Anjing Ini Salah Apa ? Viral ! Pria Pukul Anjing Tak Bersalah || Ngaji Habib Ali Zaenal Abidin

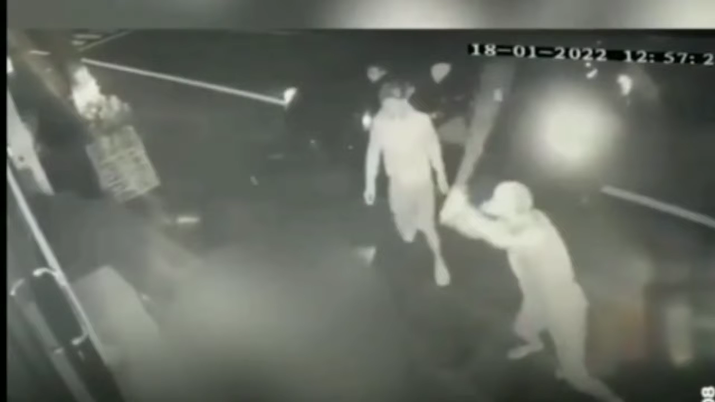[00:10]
Video tersebut diambil dari CCTV, terlihat mobil yang berhenti lalu seorang laki-laki keluar dari mobil tersebut membawa alat pukul kemudian memukuli anjing yang berada di pinggir jalan itu hingga tak berdaya.